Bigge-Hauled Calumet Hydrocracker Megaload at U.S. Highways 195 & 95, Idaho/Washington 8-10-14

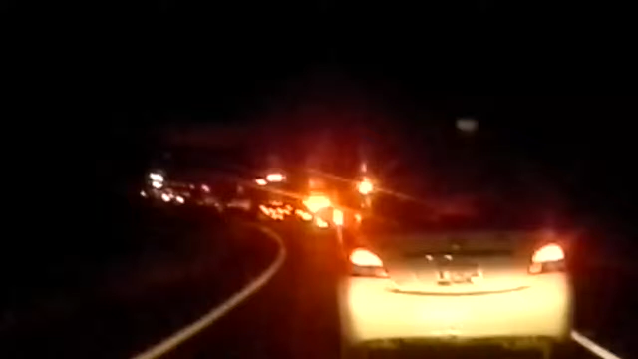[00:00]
So, we are following the big crane and rigging when all the trucks are attached. 1,086,000 pound megalode haul, and it's now going under the U.S. Highway 95 bridge. We're on an off-ramp that connects with Highway 195 over in Washington at some point. They cross ever so briefly into Washington State.